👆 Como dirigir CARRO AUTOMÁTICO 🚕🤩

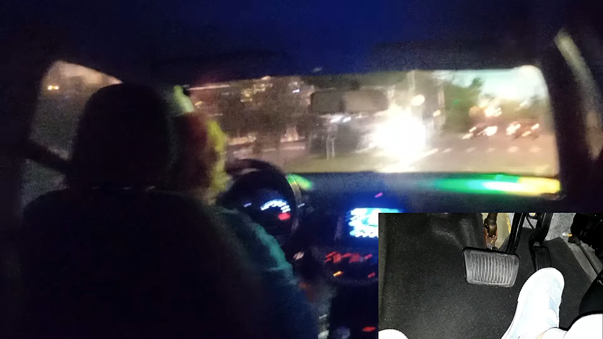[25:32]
Então, veja bem. Ops! Ficou amarelo e eu não vou pra lá. Então, eu tô nesse momento, pessoal, aqui. Tá? No semáforo. E eu fico com o carro no drive. Com o pé no freio. Eu quero botar ali um pouquinho pra frente, ó. Só um pouquinho. Só um pouquinho. Só um pouquinho. Eu não descolo o pé do pedal. Você não pode descolar o pé do pedal.